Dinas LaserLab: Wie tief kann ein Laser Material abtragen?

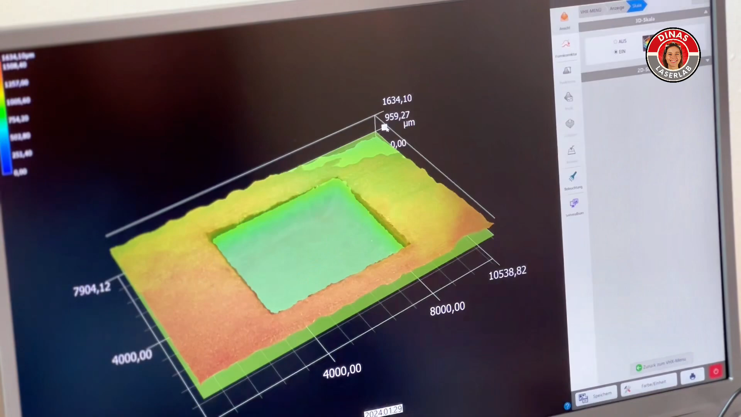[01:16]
Hier sind wir jetzt bei 995 µ und jetzt da unten sind wir bei 170 µ.